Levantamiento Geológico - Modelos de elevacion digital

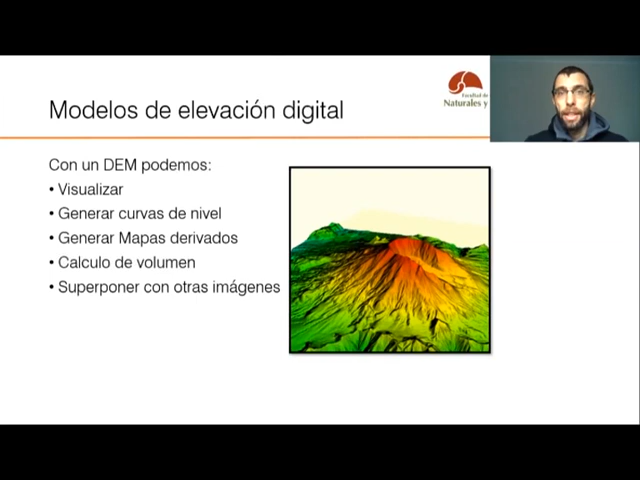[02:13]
Asimismo, a partir de un DEM es posible generar curvas de nivel y tener un mapa topográfico con curvas de nivel usando la información que ya estaba contenida en el DEM. Se pueden generar mapas derivados, que en un momento vamos a hablar un poquito más de eso. Se pueden hacer cálculos de volumen y también se pueden superponer con otra imagen y hacer mapas híbridos. ¿Pero qué es un DEM?
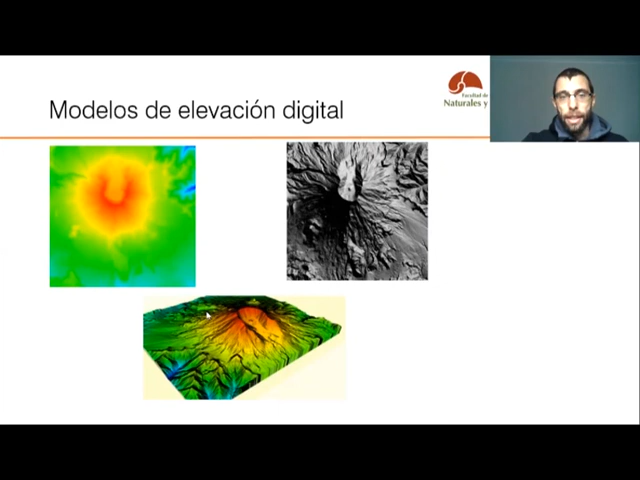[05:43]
y abajo en la figura podemos ver cómo sería un modelo de elevación digital, en donde está fusionado esta imagen del sombreado, junto con el modelo de elevación digital. Entonces, esto sí nos da mucha sensación de relieve, y nos permite identificar esos rasgos que, en el DEM se nos hacía muy difícil. ¿Qué ventajas tienen entonces los modelos de elevación digital frente a las curvas de nivel?